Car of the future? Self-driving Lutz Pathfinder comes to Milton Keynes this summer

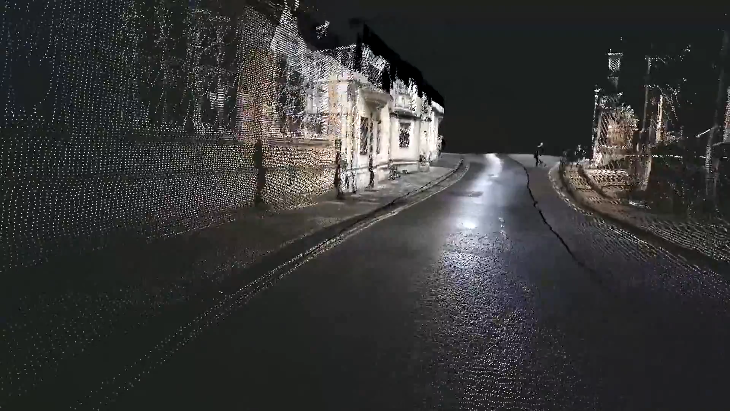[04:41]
We're looking for pedestrians. We're looking for bollards. We're looking for traffic lights.